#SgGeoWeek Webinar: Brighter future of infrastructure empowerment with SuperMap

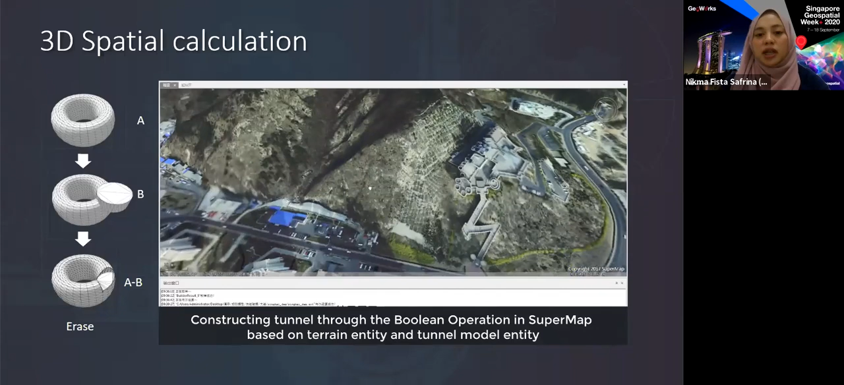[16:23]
because we already have the model, but we don't know how to do, how to put it into the real world. So we can do in SuperMap and we can construct the tunnel through the Boolean operation based on the terrain entity and the tunnel model entity. So now we can have
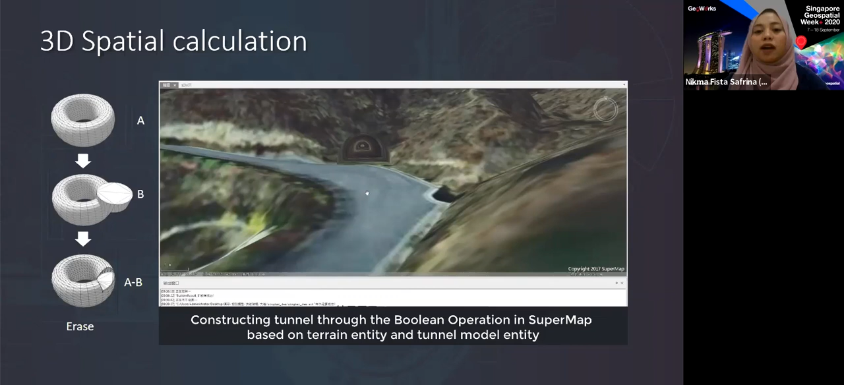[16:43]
a plan, or we can know the tunnel, it's fit perfectly into the real model, into the real coordinate location, and we can have more spatial analysis into this tunnel plan.